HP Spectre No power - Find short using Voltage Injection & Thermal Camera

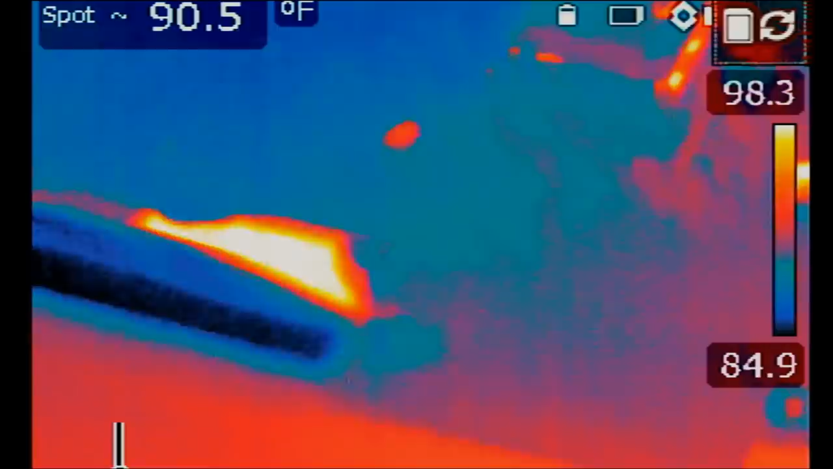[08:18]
On screen: spot 90.5°F
We're gonna inject 1.8 volts on that capacitor.
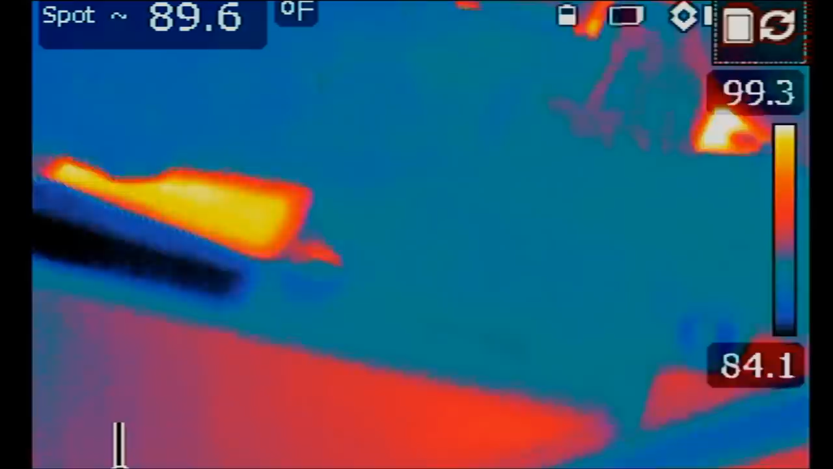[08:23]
On screen: spot 89.6°F
And we'll see what gets hot. Okay, so I'm injecting, oh, look at that. Something is getting hot here.
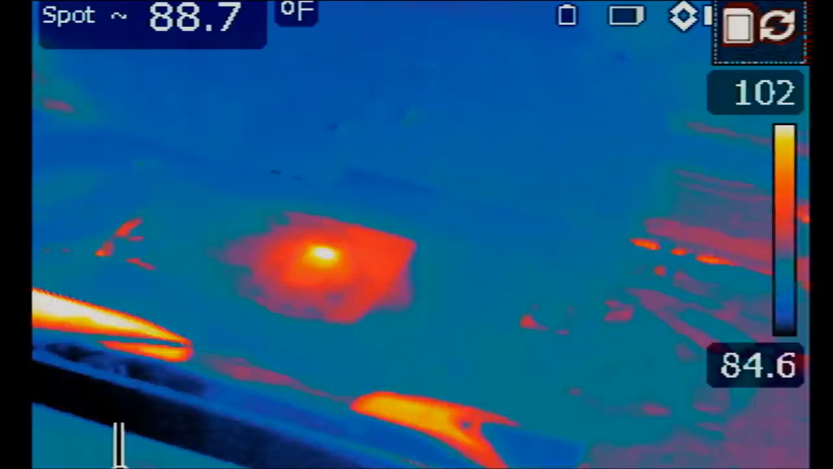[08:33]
On screen: spot 88.7°F
All the way on left side of the board. Something is getting hot here, right there.
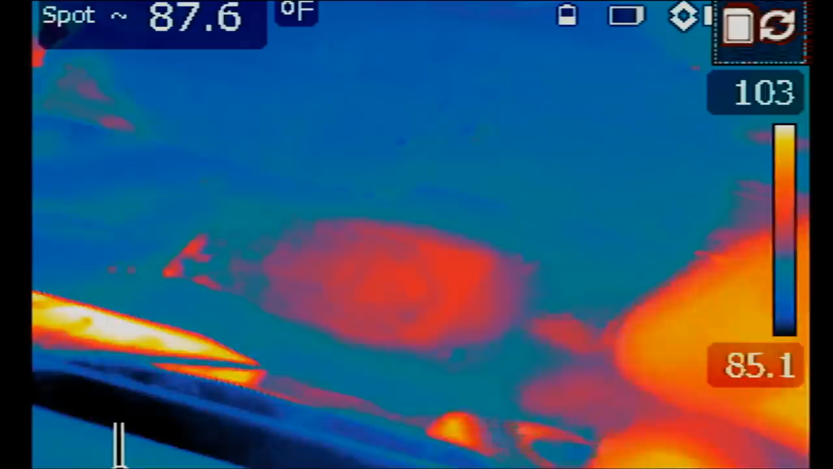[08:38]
On screen: spot 87.6°F
CPU, I knew it.
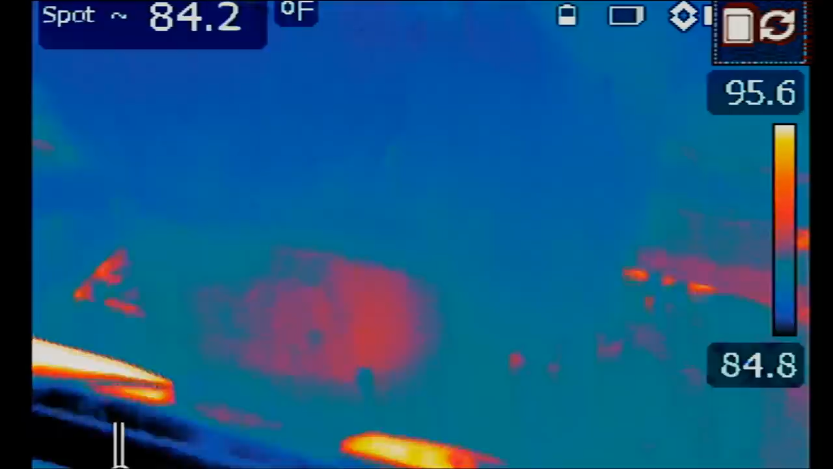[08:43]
On screen: spot 84.2°F
CPU is getting hot. All right, let's try this one more time.
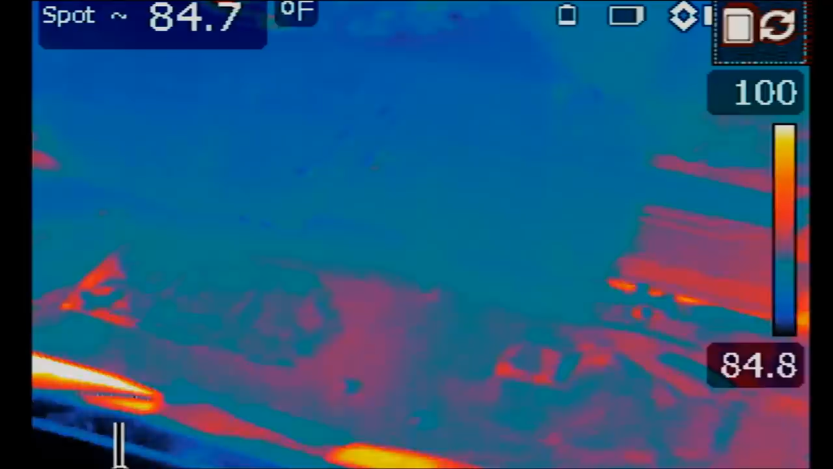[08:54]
On screen: spot 84.7°F
One, two, three. Look at that. That's exactly the center of the CPU.
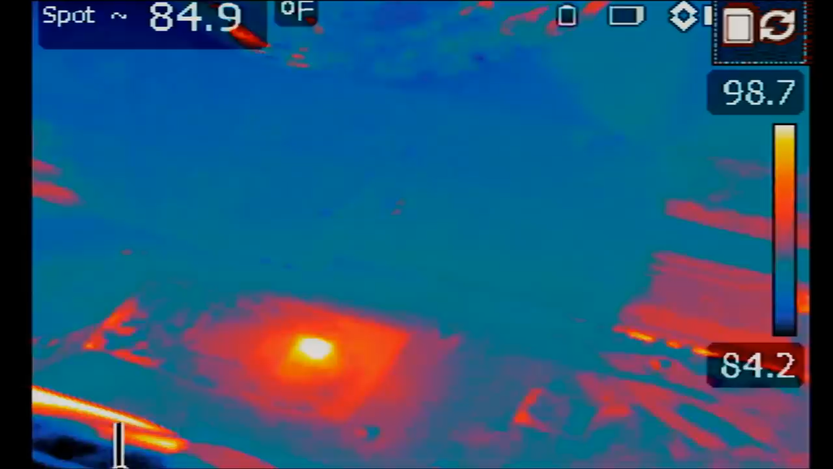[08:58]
On screen: spot 84.9°F
This is the area that's getting hot.